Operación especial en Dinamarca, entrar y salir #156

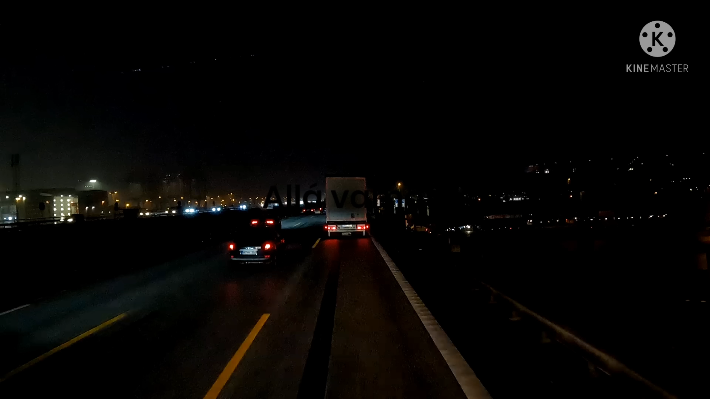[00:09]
aquí, esto es Hamburgo, que ahí a la derecha se intuirá el puentaco este que va para ahí, para donde están lo de los contenedores. Y nada, tenemos 4 grados, estamos pasando encima de pues aquí hay agua, a la derecha. Que aquí hay muchas empresas de contenedores, muchas navieras, muchas empresas que se dedican a cargar contenedores.
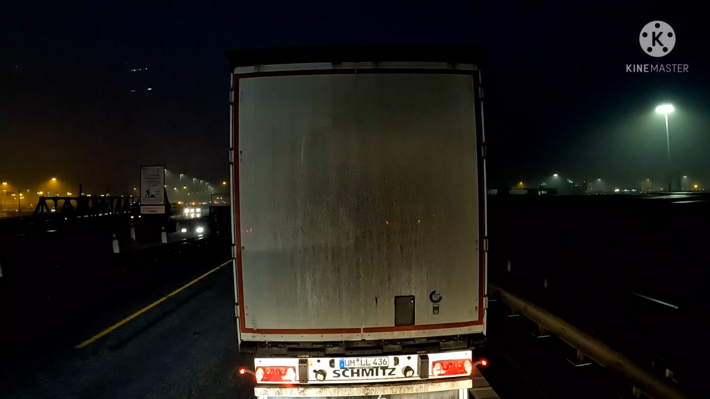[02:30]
que por ahí pasan barcos grandes, pues hay mucho. A ver, eso es de lógica, ¿no? O sea, si cuanto más adentro entre el barco, pues menos andan los contenedores montados en un camión. Y en el barco, pues en un barco, ¿cuántos contenedores cogen? Pues muchos. Vamos a pararlo y ahora seguimos, porque no creo que os interese estar viendo aquí a mi amigo el alemán lo limpio, lo sucio que lleve la parte de atrás del remolque, ¿verdad?